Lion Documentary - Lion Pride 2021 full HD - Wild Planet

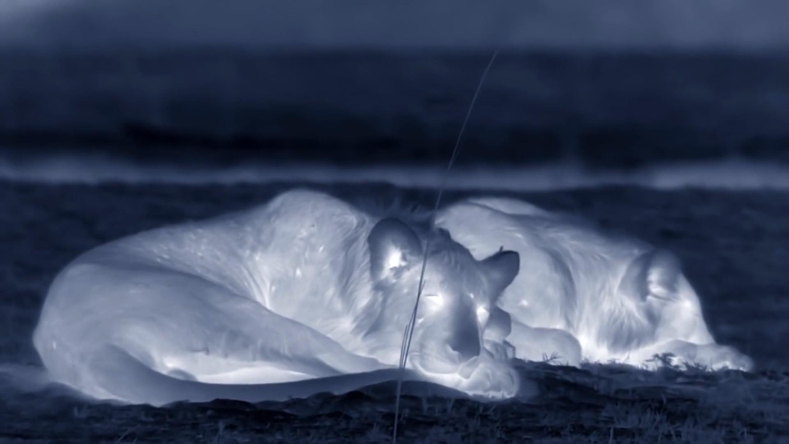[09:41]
lions are meant to be nocturnal active at night but they're teenagers
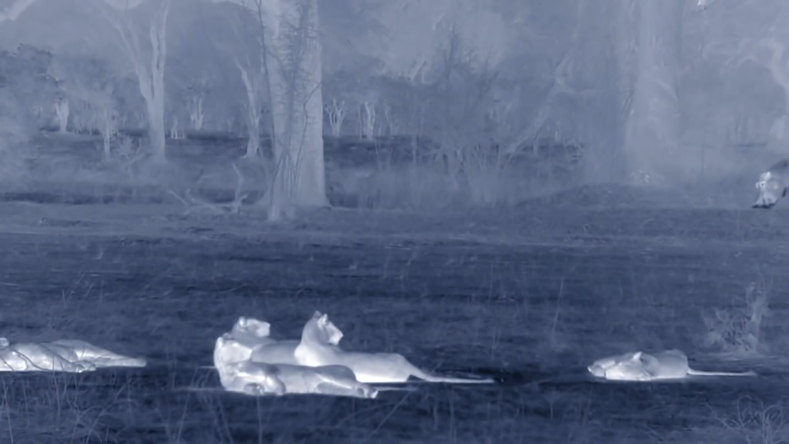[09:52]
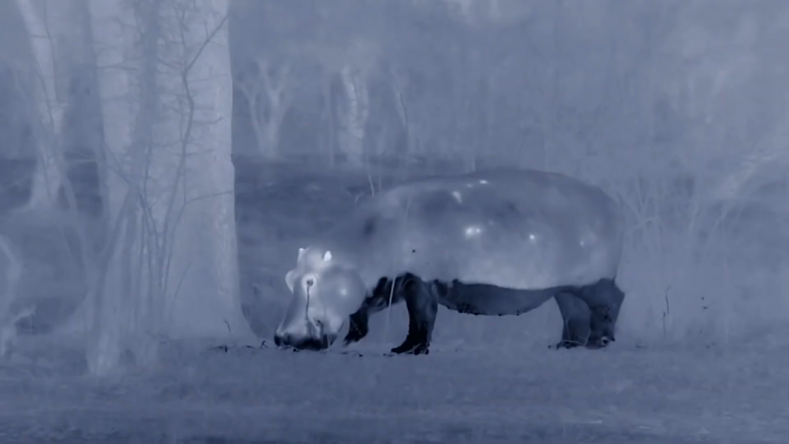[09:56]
the hippos are braving the land to feed
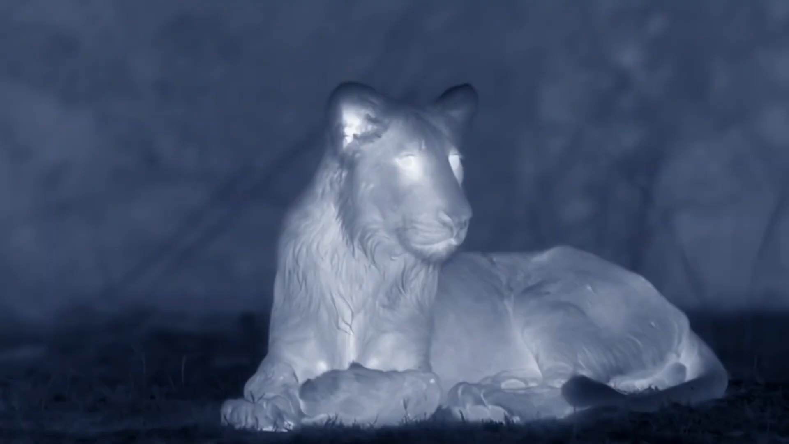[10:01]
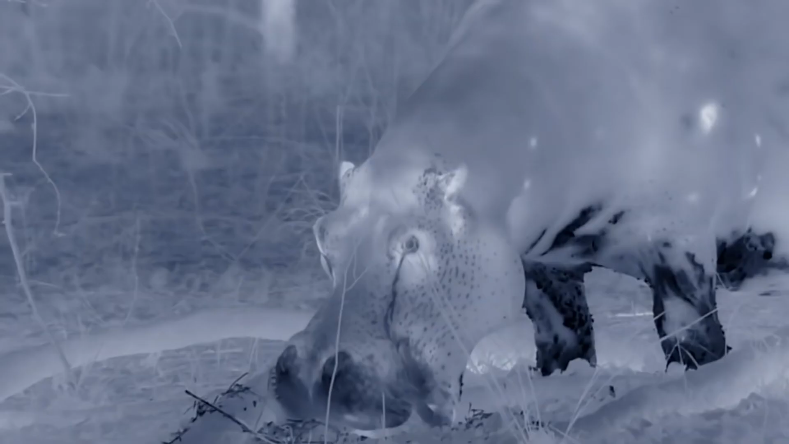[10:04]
they graze and eat fallen fruit through the night for hungry lions three tons
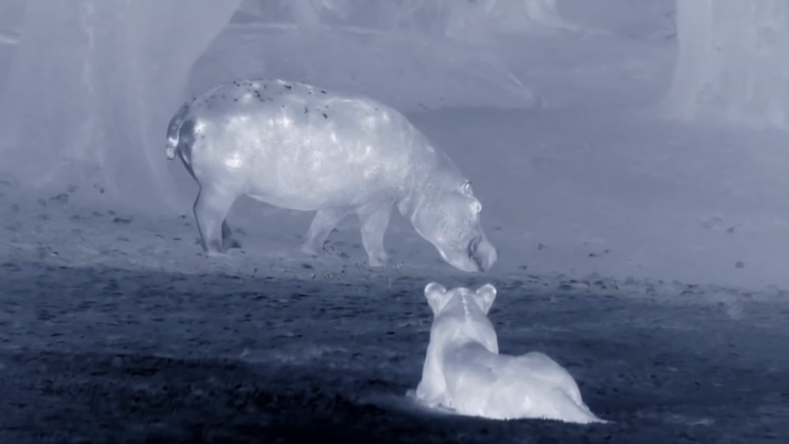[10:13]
of slow moving meat is just asking for trouble this time if they work together so many lions should be able to take on one hippo
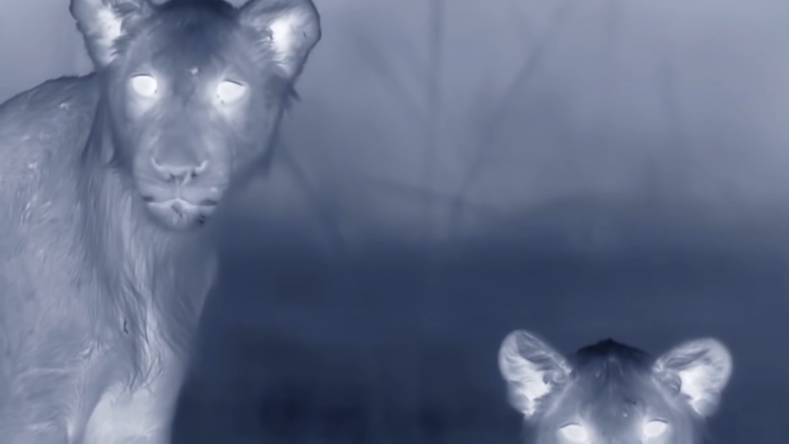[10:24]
yet the hippo is more intimidating than they are
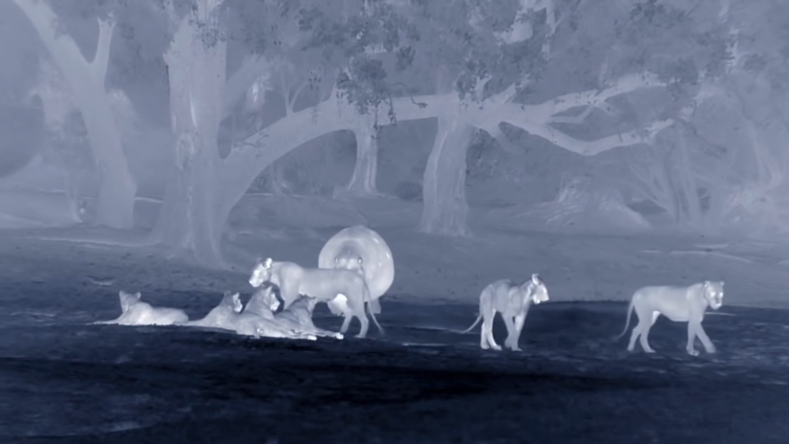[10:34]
the hippo's sheer bulk is
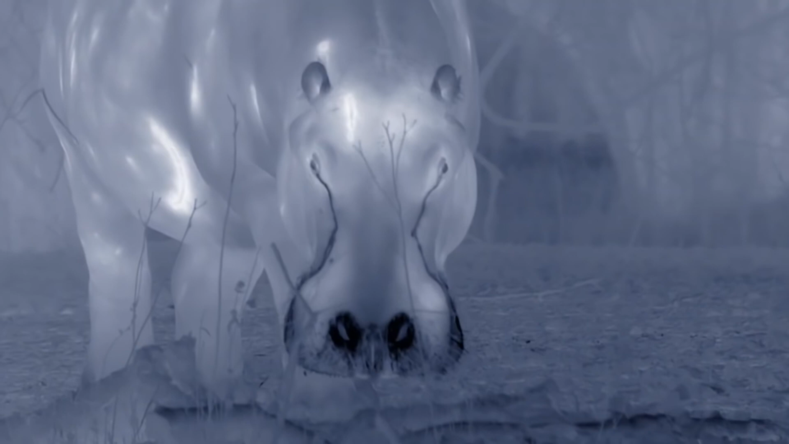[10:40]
their protection as are their massive teeth trampling feet and belligerent courage
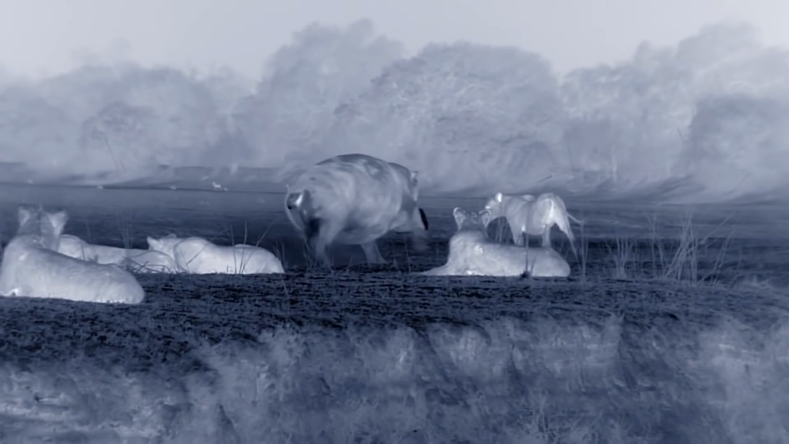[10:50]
teenage lions have attitude too and they spar with the hippos like matadors with bulls for the lions it's part game and part lesson
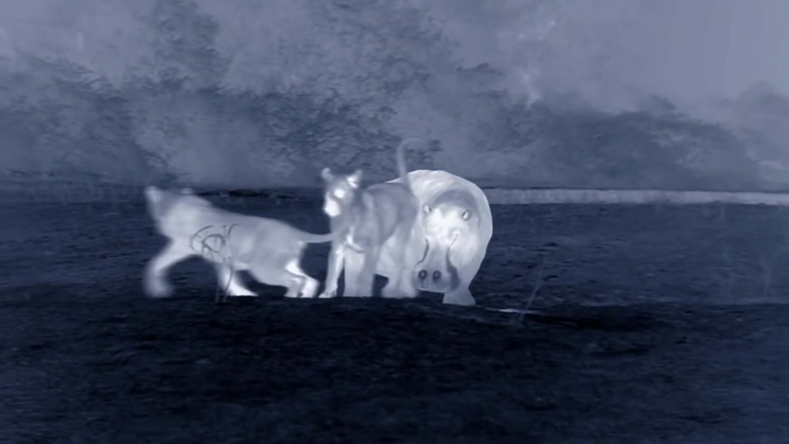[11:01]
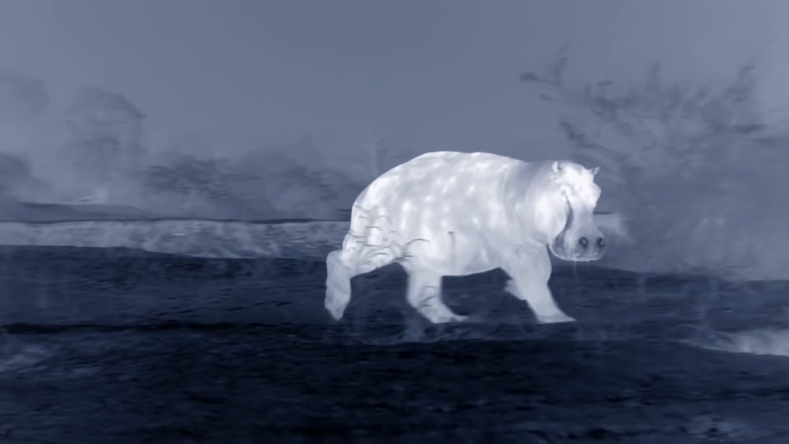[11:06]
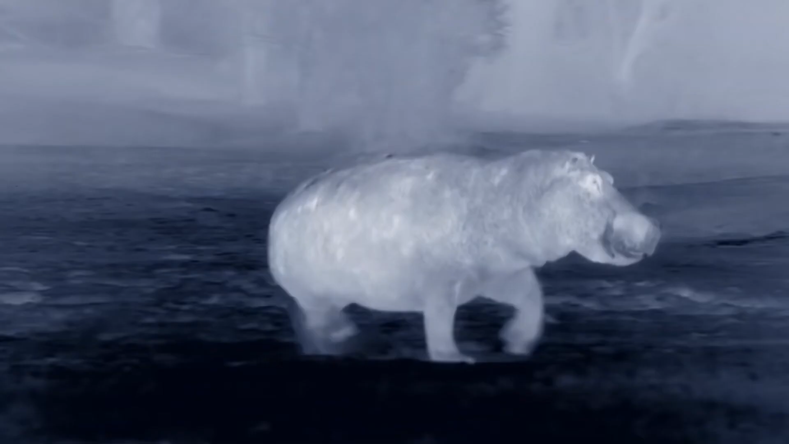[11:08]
experienced lions rarely hunt adult hippos they're too
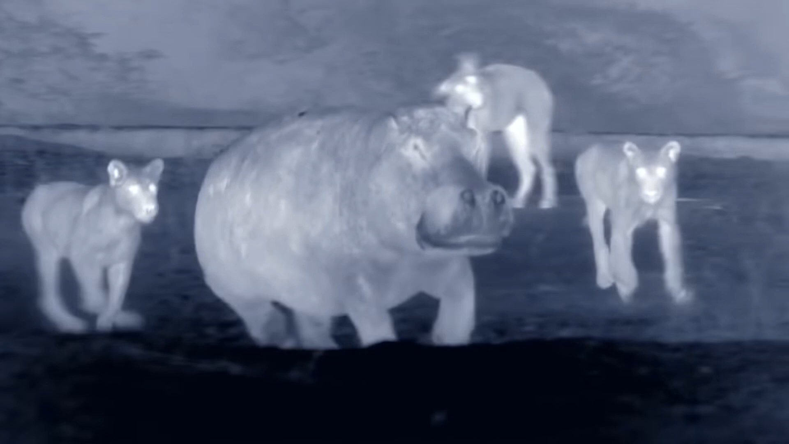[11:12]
dangerous but the teenagers keep trying
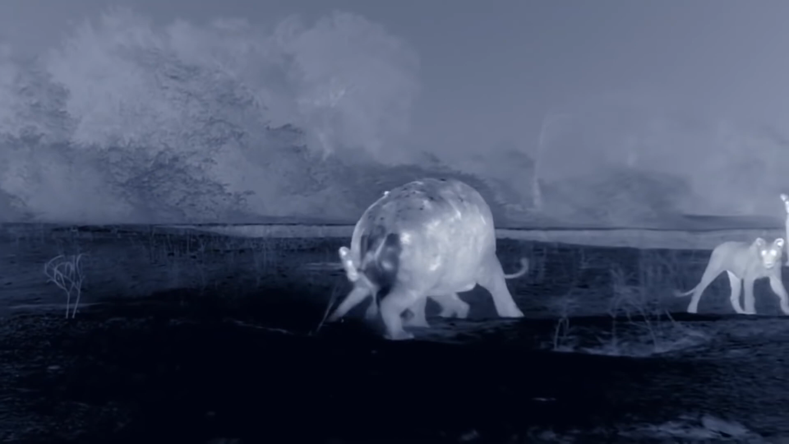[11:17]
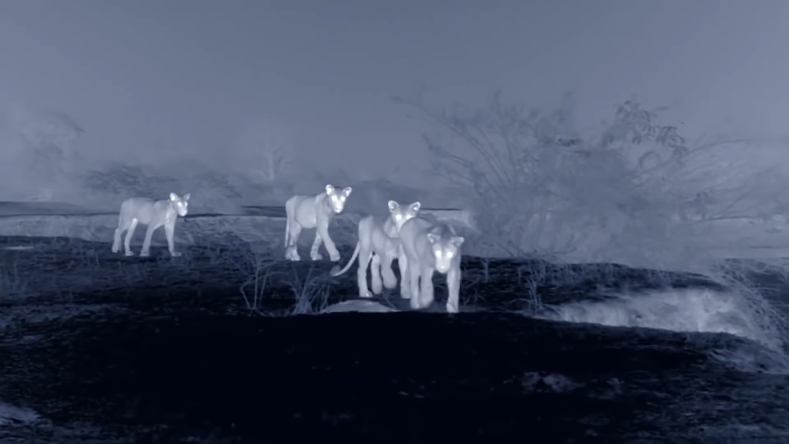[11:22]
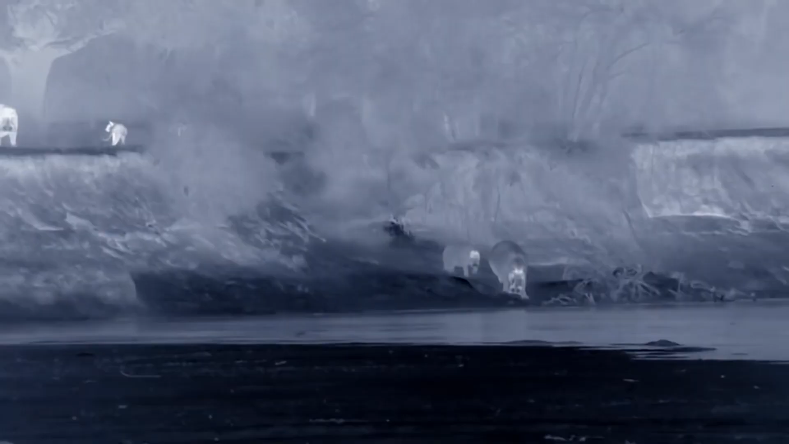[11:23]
they'll eventually learn to look for calves or injured adults which are easier prey after taunting the hippos the big sister leads the class inland hunting antelope requires specialist teamwork and they practice most nights
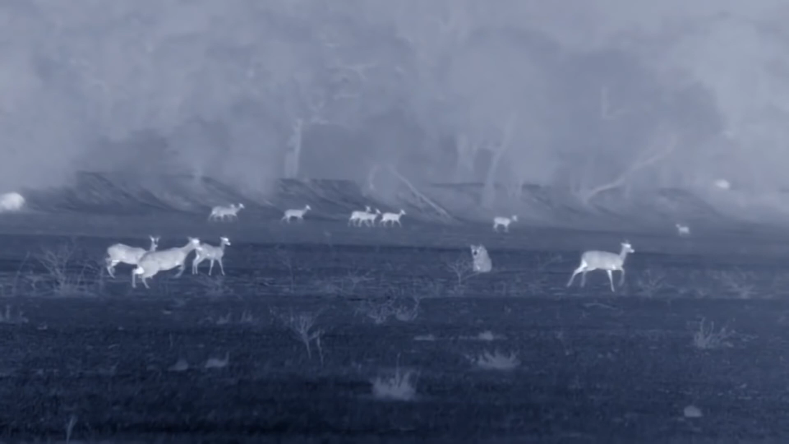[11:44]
they spread out the idea is to drive an impala or a puku into an ambush antelope are faster than lions and they work together too alarm calling it's time for the teens to test their strategy
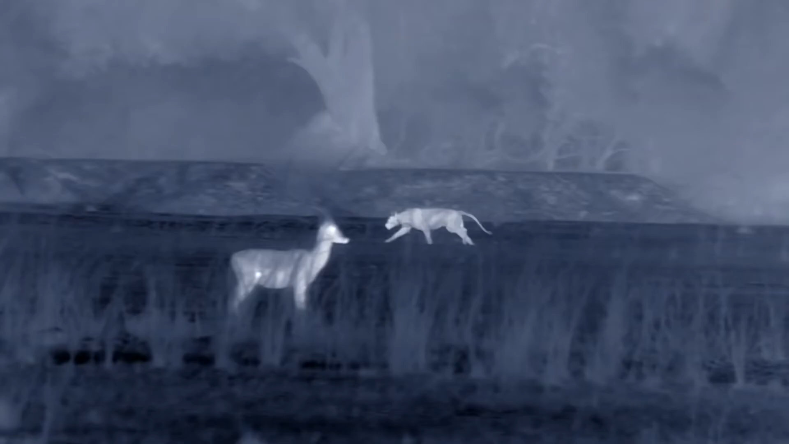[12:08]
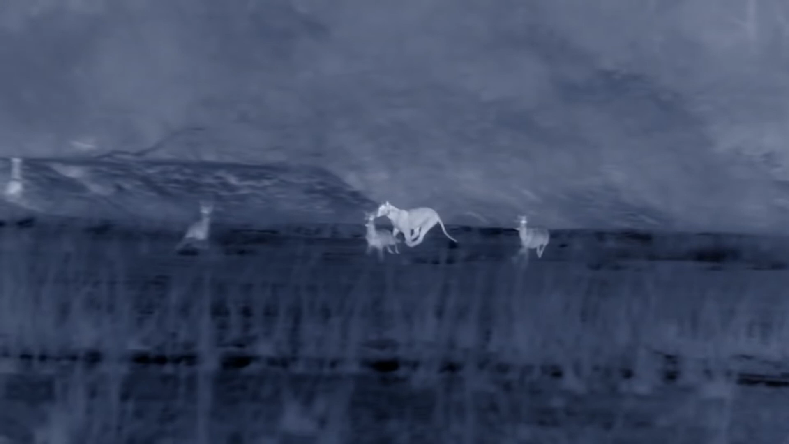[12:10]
lions assign themselves different jobs in the hunt some become wingers left or right others part of the charge or the ambush once a lion learns
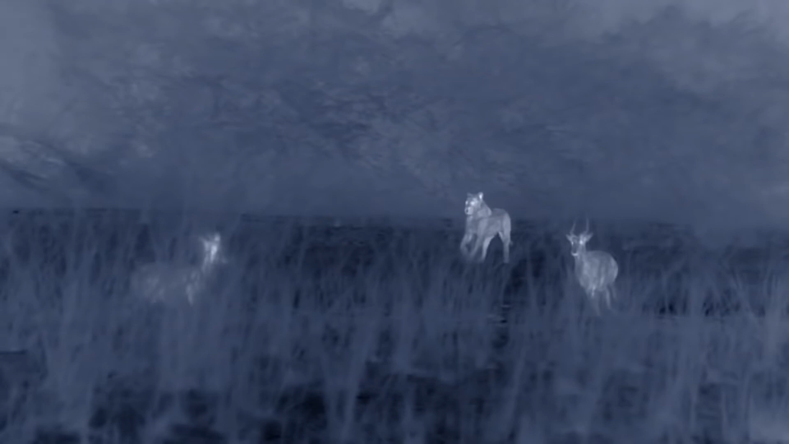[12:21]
its job it'll eventually fulfill that role in each hunt for the rest of its life these teenagers are working out what their jobs are
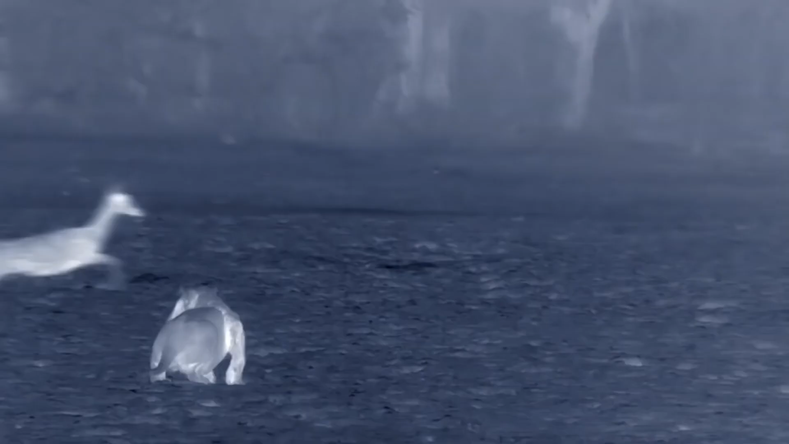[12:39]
the three brothers coordinate well but they've not caught anything yet
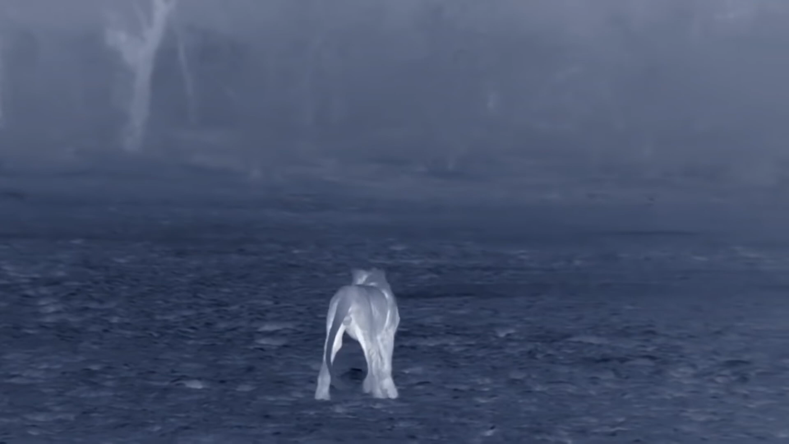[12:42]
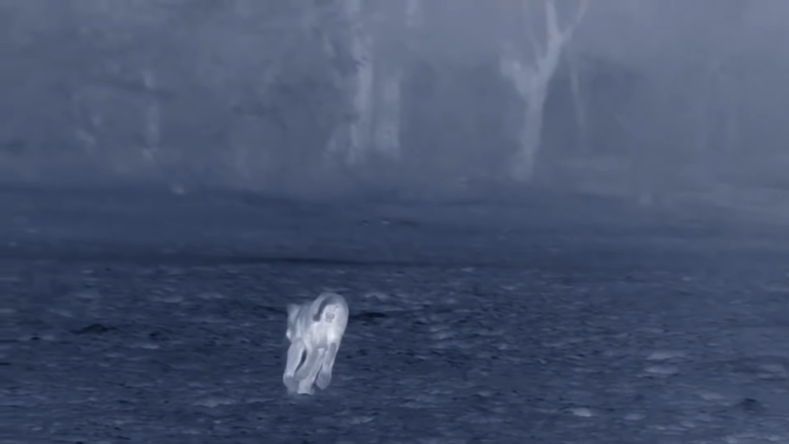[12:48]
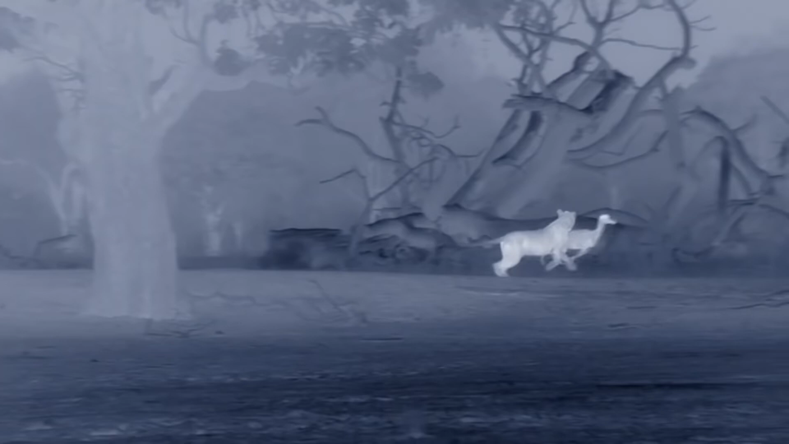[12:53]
the elder sister drives a puku straight towards them
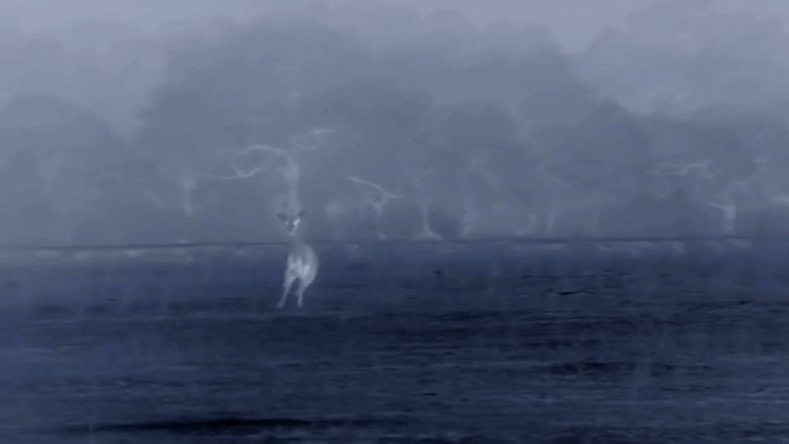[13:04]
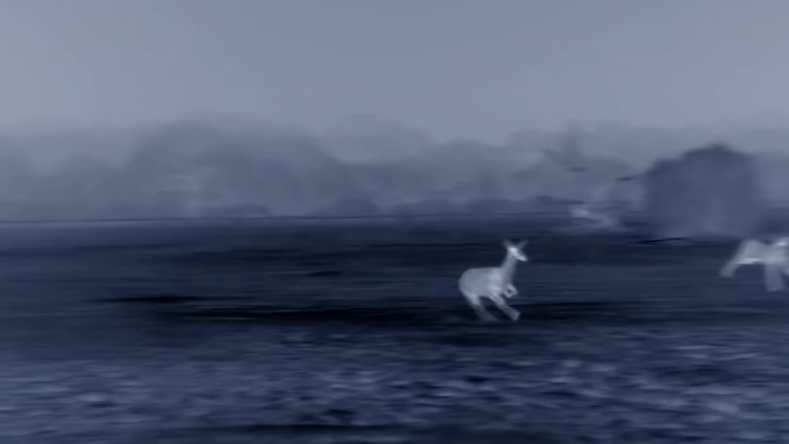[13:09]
but they miss the ambush
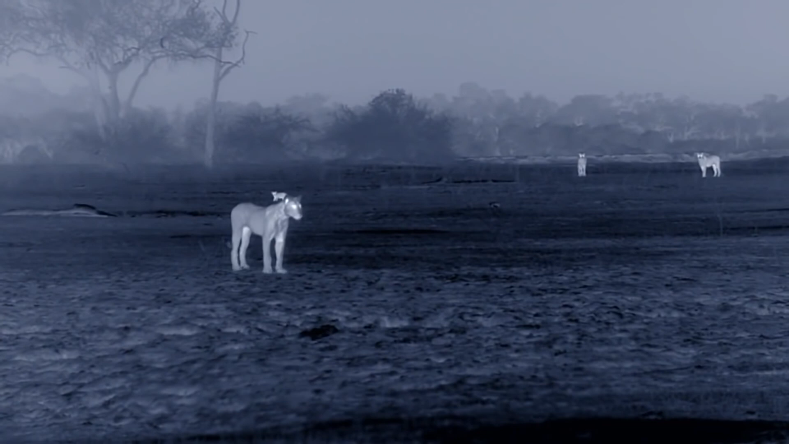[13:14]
behind the younger brother there's one of the cubs lost and alone